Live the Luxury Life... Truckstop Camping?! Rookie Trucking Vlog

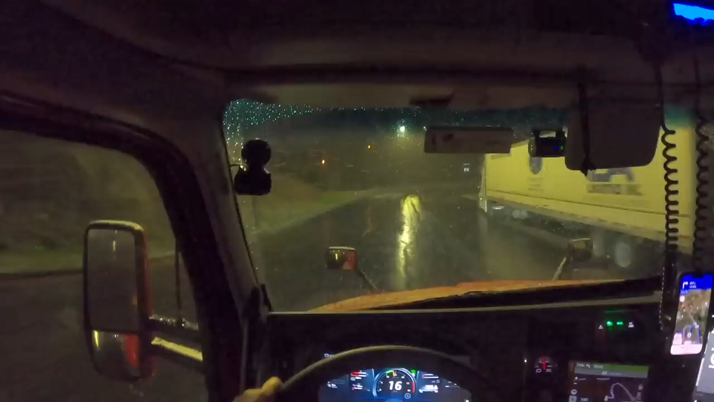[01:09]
i'm just gonna be our test right here if the roads are gonna be safe this is really steep i feel like i've been to this loves before dude i don't know why because i'm pretty it was a while ago but i'm pretty sure i had to park like down by the fuel island because there's no parking here whatsoever man i didn't why is it snowing bro we're literally we're in north carolina i didn't know north carolina it got snow winter weather advisory tune to local media for more info